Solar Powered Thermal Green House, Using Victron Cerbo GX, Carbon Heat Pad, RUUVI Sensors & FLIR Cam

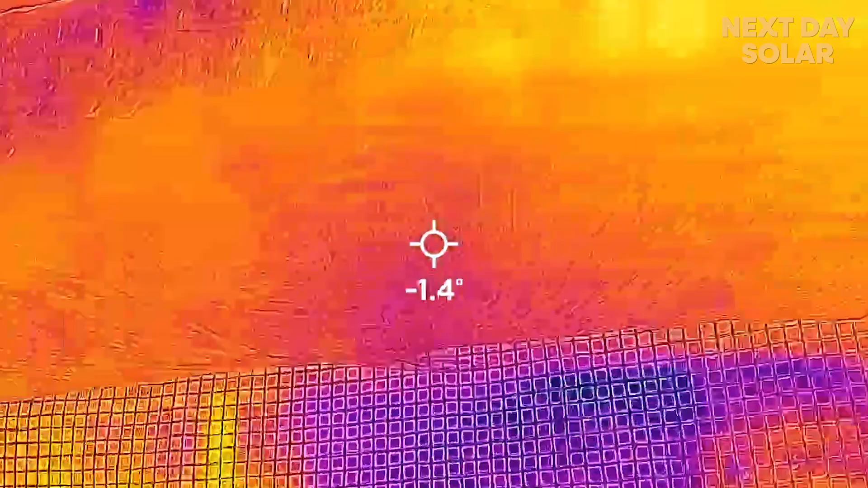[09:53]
seeing we're retaining some of that heat from underneath which is why we use those
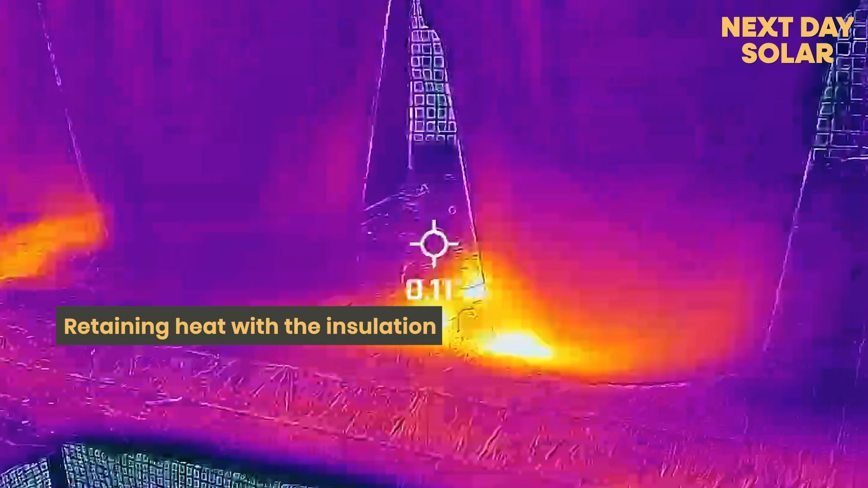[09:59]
sheepskin blankets but and the heat's definitely permeating up through the soil
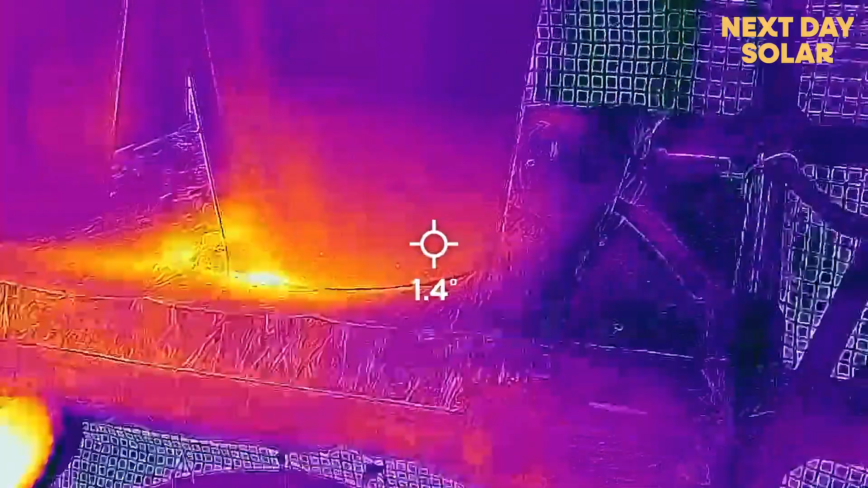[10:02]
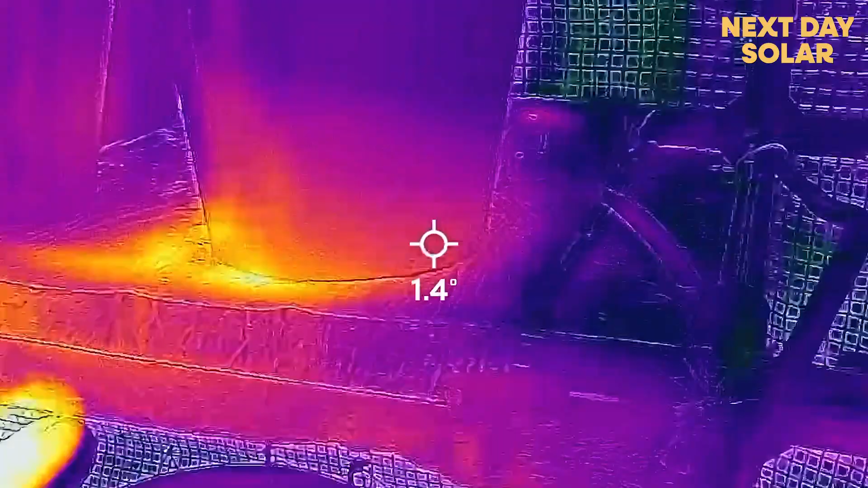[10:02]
you can see that here on the coloration of the pluripot.